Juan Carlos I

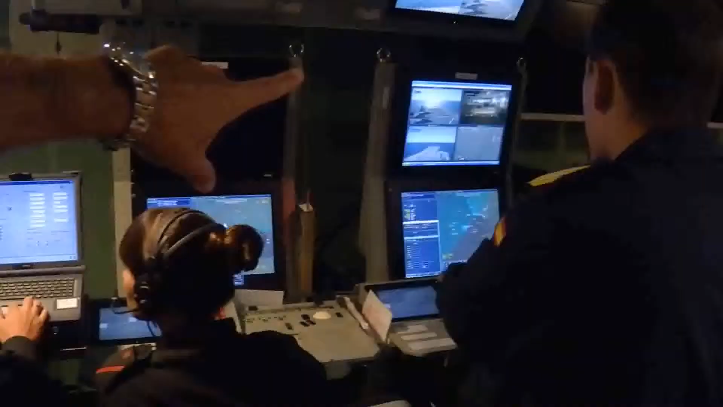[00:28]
Y ahí te dan la situación de superficie, los barcos que hay.
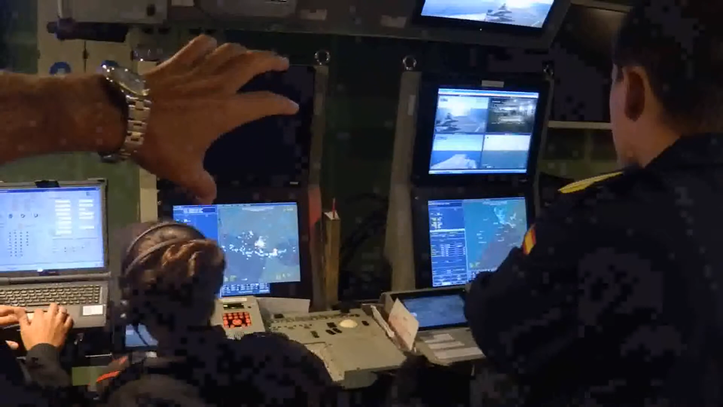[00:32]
Y aquí hay una situación que hay en los aliones que hay.